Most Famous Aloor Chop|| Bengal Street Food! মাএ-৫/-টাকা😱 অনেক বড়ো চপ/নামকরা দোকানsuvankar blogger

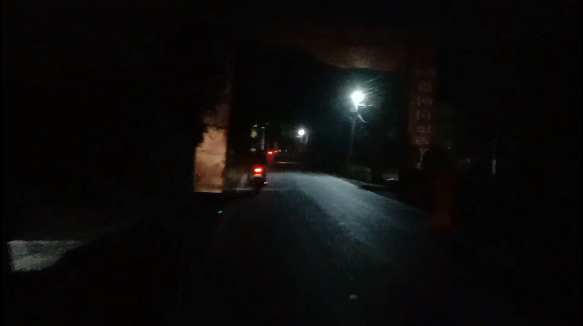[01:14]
ফাইনালি আমরা রোডে উঠে গেছি, তো দেখতে পাচ্ছ তো এখন বাজে মোটামুটি 7টা, আমাদের খুব লেট হয়ে গেছে। তো সামনেই আমাদের যে নামকরা চপের দোকানটা রয়েছে, তো চলো।
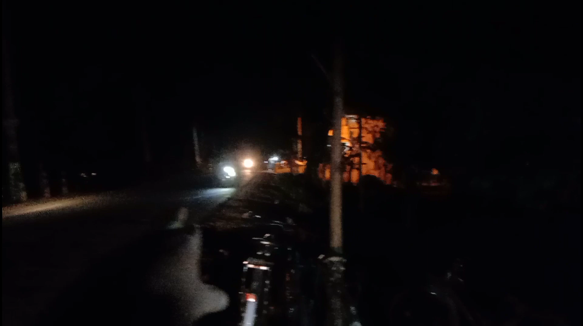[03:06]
তার পাশে রয়েছে এই যে মাঠ, মাঠের পাশে কিন্তু এই দোকানটি কিন্তু প্রত্যেক দিন বসে, আর 6টা থেকে কিন্তু এই দোকানটি খোলা হয়।